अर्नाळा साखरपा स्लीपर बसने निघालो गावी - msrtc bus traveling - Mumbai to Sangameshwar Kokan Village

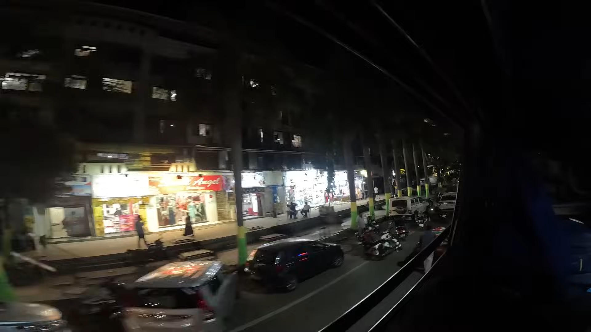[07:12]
आणि हा नालासोपारा वसई लिंक रोड, तिथून आपण आता वसईला पोचणार. तिथून मग हायवे गाठून घोडबंदर ठाणे करून सरळ सरळ जायचं संगमेश्वरला. सध्या ही हालत आहे मुंबई गुजरात हायवेची,